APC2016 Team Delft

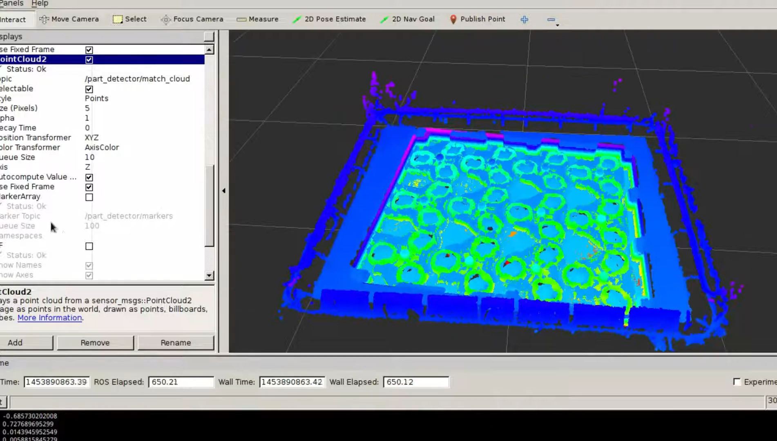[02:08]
Visual identification of the items will be done using state-of-the-art deep learning techniques with a previously generated database. Localization will be done using state-of-the-art selective search methods. Once localized and identified, pose estimation for rigid objects will be achieved using
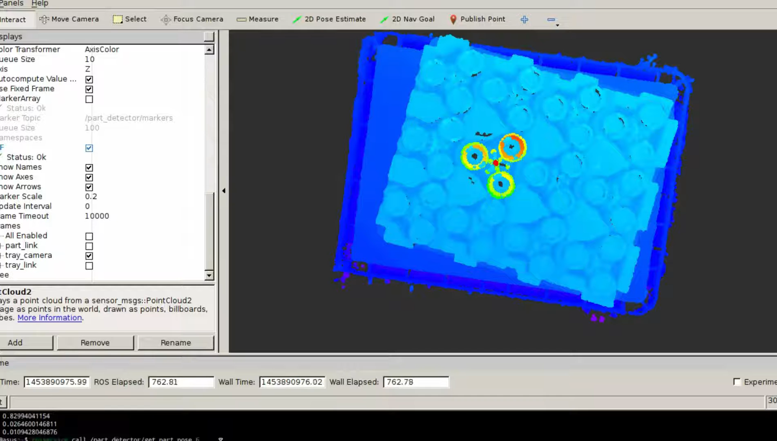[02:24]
the iterative closest point algorithm and for non-rigid objects using principal components analysis.